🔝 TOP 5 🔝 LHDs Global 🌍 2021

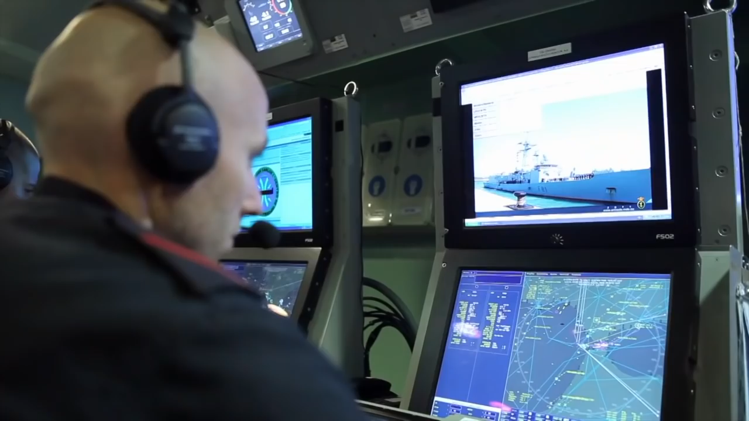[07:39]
Su infraestructura sensorial se compone de un grupo de sistemas de origen nacional, como son el radar aéreo Lanza N y el Aries Naval de Indra,